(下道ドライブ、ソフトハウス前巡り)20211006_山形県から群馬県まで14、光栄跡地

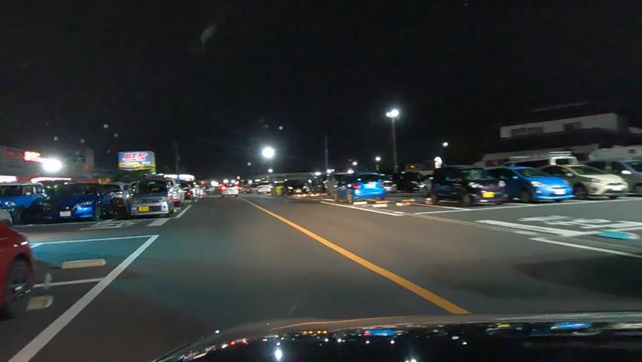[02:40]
ここからちょっと離れてますねー えーなんかすんごい ほらほらやっぱり間違えてる南東に進みます グーグル先生は間違えてんじゃないあなたーおよそ300メートル先 左方向ですでもグーグル先生すごいですよねあのイオンとかここ ここもそのでっかい アミューズメントなんなんて言うんでしょうねこれえっとねー スパディアムスタジアムとスパをかけて スパジアムっていうなんか書いてたりとかね
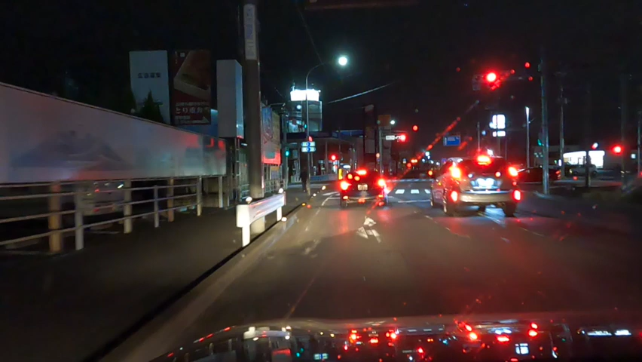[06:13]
ねーこれ前の車はグーマグナンバーなんですけど右隣の車は栃木ナンバーなんですよね栃木って平原なんですねナンバープレートはおー埼玉あ埼玉は普通に埼玉に変わったのかあのーあ埼玉市かあれ開かなかったのね県は相変わらず感じなんでしょうかねさあ行きましょうーふーん
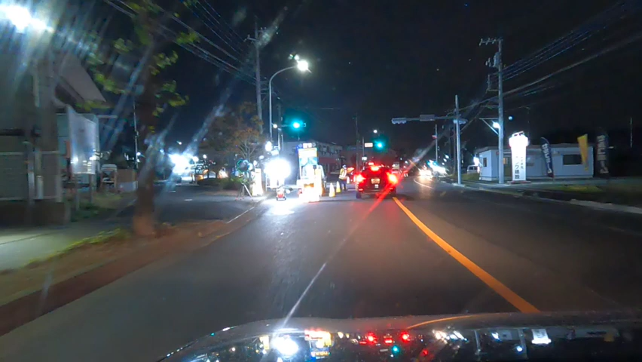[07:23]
止まれ!あ、行っちゃった!行っちゃった!でもこれは仕方ないよね。ダメ!ダメ!ダメ!ダメ!ダメ!ダメ!私は左に曲がりましょう。あ、工事車両待ってるのか。そういうことなんだね。
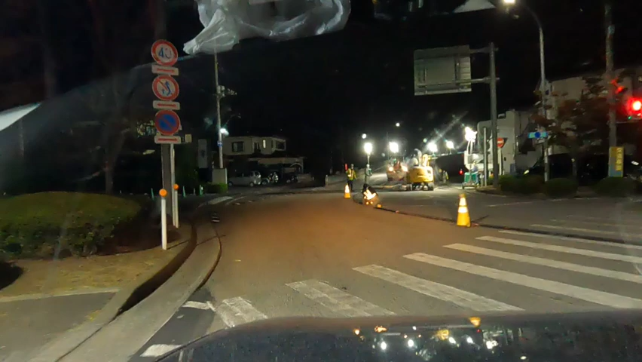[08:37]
確かね。およそ400メートル先左方向ですえ?どれ?
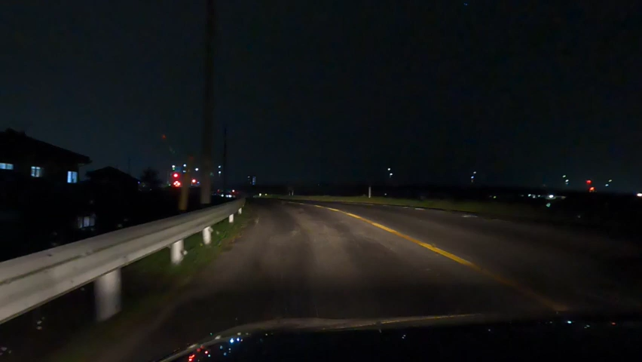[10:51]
知らない土地だからね分かんない勝手が右方向です芯までぬくもったわ結構長いこと入ったんでねやっぱりあーあのまま過ぎたらここにしてたんだあの明かり見えるよね工事のね
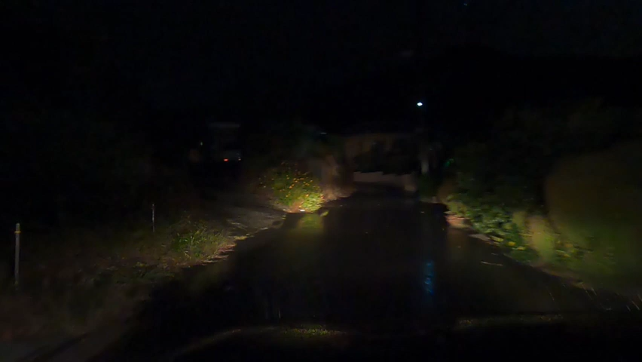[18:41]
これでも人の敷地のような気がするんですけどねあっ違うかここの左の一角ってなってますねあっUターンするために入ろうかあっこの正面に行ってますGoogle先生は